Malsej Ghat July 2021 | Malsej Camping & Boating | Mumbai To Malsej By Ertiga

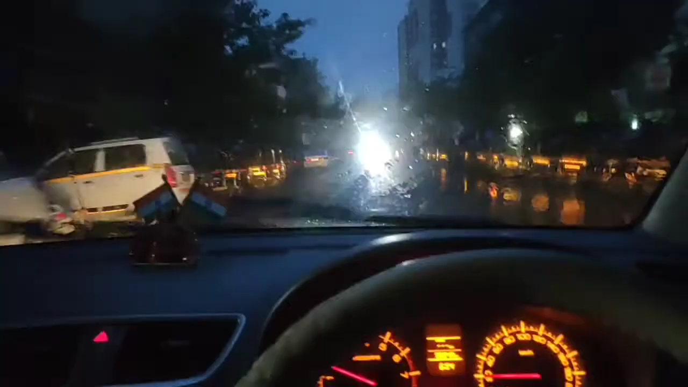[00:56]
हैं पहले तो जैसा कि मैं आपको बता रहा था बारिश अच्छी खासी हो रही है अभी मुझे थोड़ा दूर जाना है करीब 20-20 किलोमेटर चलना पड़ेगा